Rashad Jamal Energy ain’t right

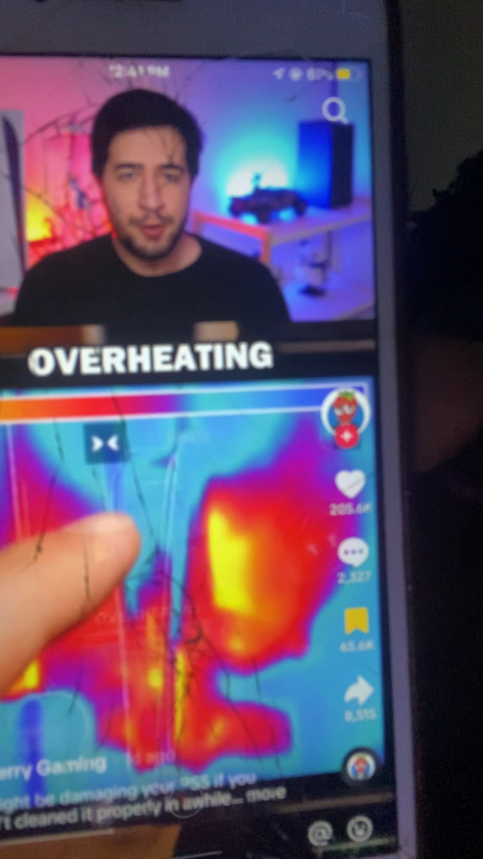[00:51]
overheating due to fan malfunction and if you know anything about consoles you know that overheating can not only